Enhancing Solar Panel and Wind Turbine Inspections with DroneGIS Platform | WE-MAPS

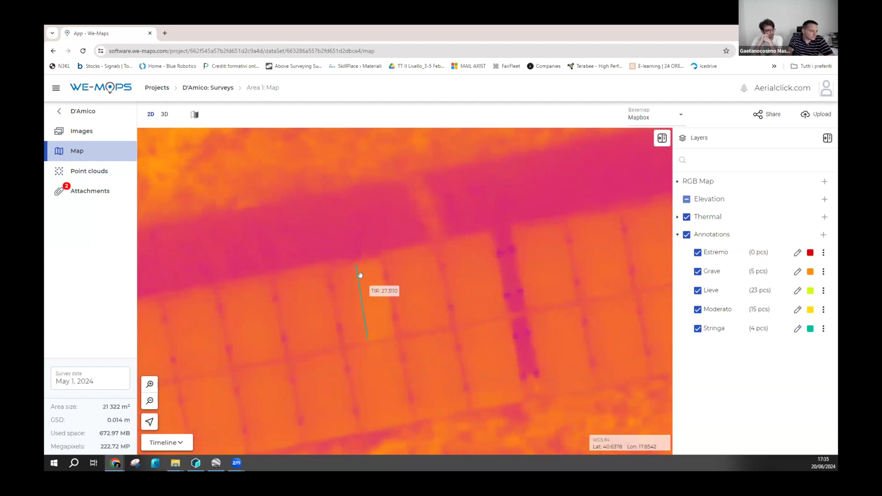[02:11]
it's a slow level defect. And so on, all the defects that are inside the panels, like in this one, or like here,